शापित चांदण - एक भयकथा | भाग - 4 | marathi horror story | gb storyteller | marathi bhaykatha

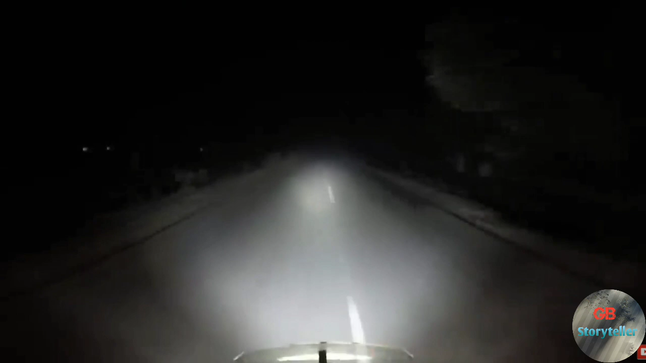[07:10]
पाउसाचा जोर ओसर लेला, बन आधून मदू नेकादी सर एध होतीच, त्याची बाएक निर्मनुष्च रस्त्यावर उन्धावद एके ठीकानी पहोचली,